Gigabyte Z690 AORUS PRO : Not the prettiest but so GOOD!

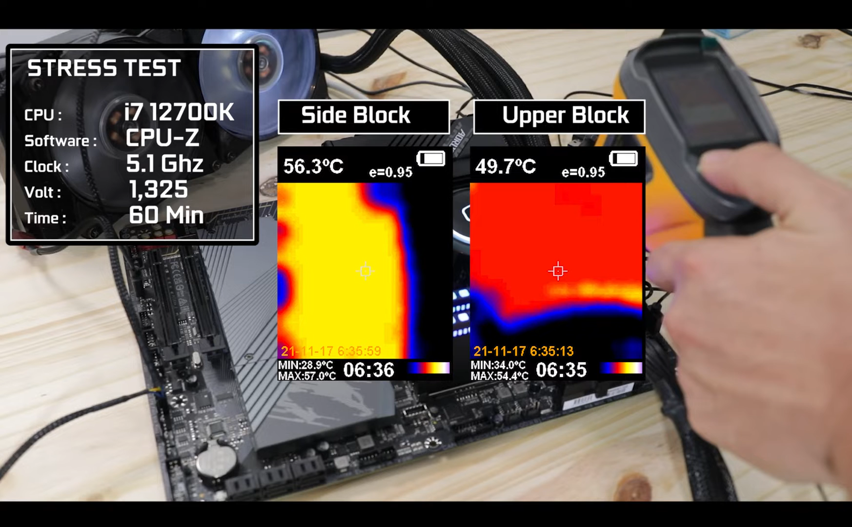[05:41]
the VRM stays insolently cool with a heavily overclocked configuration and a long lasting synthetic load, our i7-1278K barely brought the thermometer up to 60 degrees celsius, showing Gigabyte's absolute control in balancing a ludicrous amount of power delivery and cooling abilities.